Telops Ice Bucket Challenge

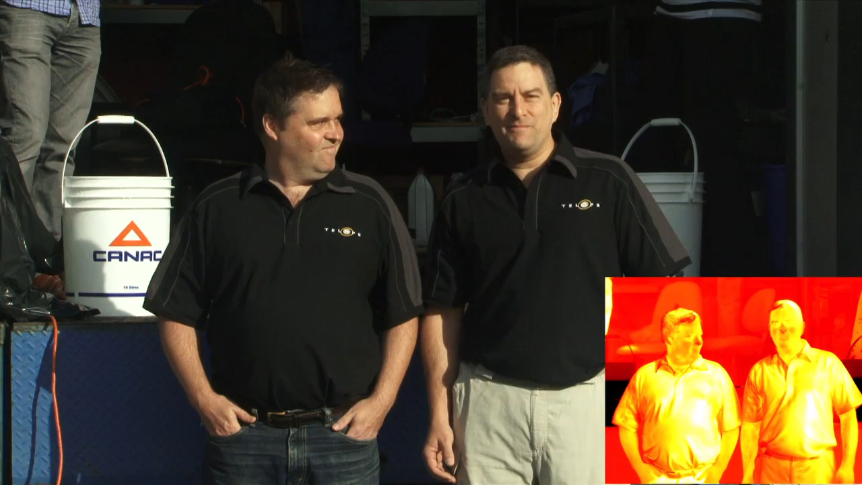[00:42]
Alors, comme nous sommes des spécialistes de la télé de détection dans l'infrarouge, nous avons décidé de filmer cet événement dans l'infrarouge. C'est prêt? Allons-y!